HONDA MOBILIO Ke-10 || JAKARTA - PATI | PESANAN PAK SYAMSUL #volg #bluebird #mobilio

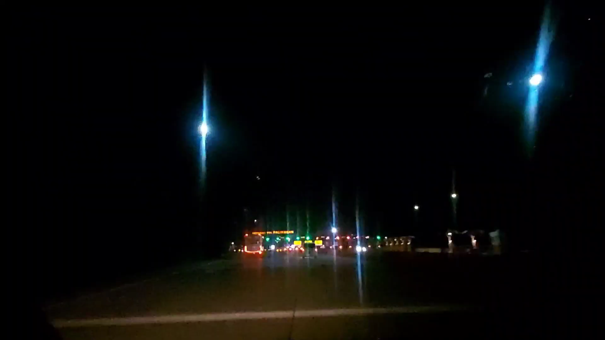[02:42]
Oke, selamat malam sahabat GRS. Sekarang kita udah sampai gerbang tol Palimanan. Ini di jam berapa nih?
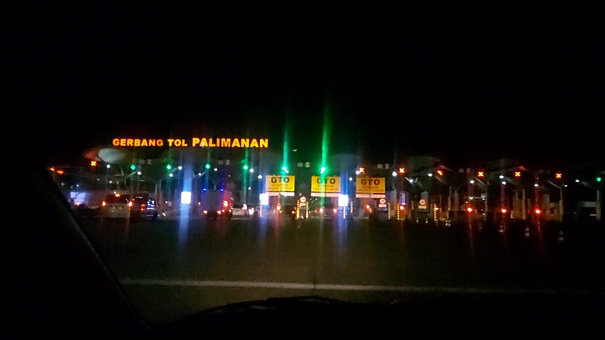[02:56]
Kisaran jam-jam kayak jam tujuan ya. Kita baru nyampe tol Palimanan.